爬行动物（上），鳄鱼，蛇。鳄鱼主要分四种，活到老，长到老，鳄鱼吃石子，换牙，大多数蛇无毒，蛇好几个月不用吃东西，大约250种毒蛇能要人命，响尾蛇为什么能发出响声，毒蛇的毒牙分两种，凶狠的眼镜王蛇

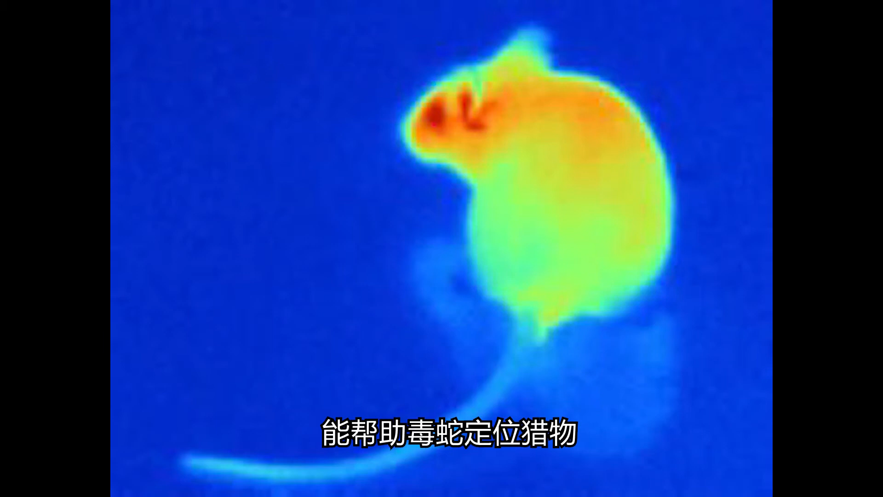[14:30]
帮助毒蛇定位猎物特别是在晚上的时候他这就有点像热成像仪器了